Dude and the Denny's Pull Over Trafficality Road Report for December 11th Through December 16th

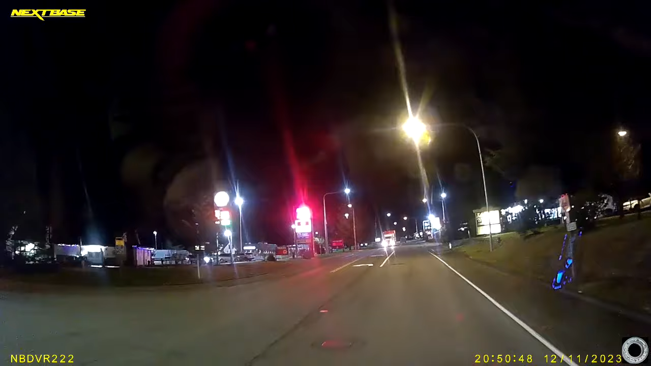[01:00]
timing here for some reason this guy is backing way up the road he looked like he was going to go in there and changed his mind
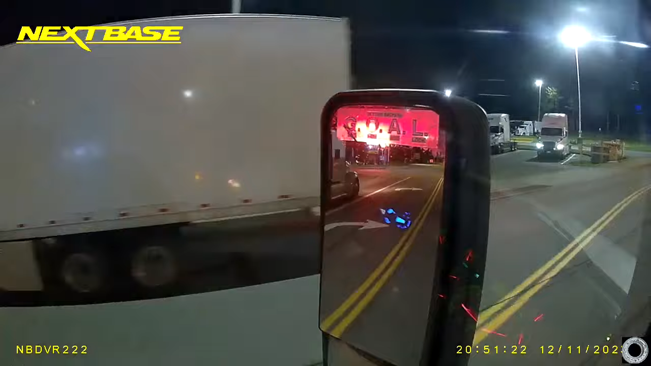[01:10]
oh my god okay I don't know if you can see me or he stopped moving
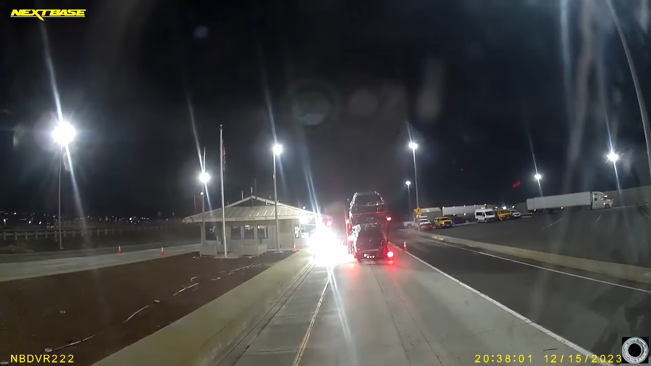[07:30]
uh-oh uh car haulers trying to get all that stuff balanced out correctly and sometimes you don't get it so i didn't see the number what it said when he went over it uh somebody's uh officer is walking outside right now up backing up backing up
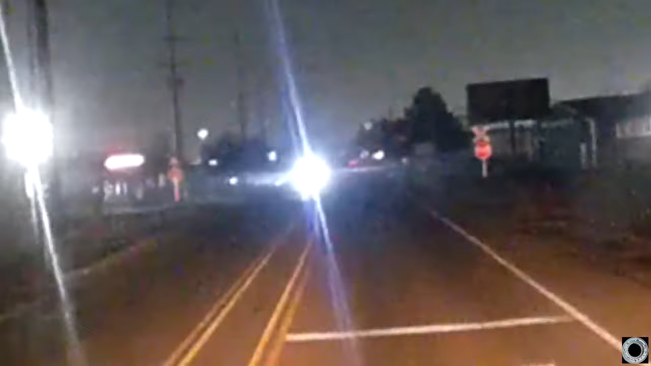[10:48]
huh yeah i see the stop sign there i know better